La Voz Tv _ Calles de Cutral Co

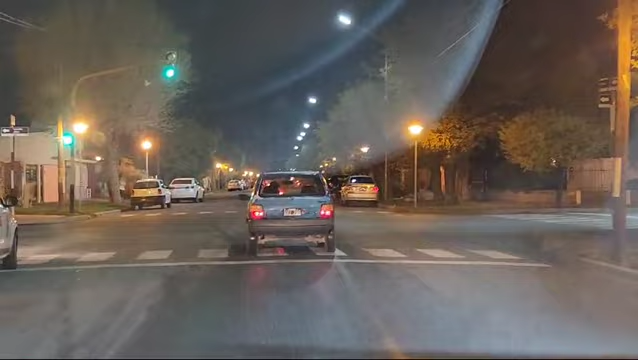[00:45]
Avenida Roca, también con agua. Avenida Roca y Sarmiento, otra calle llena de agua.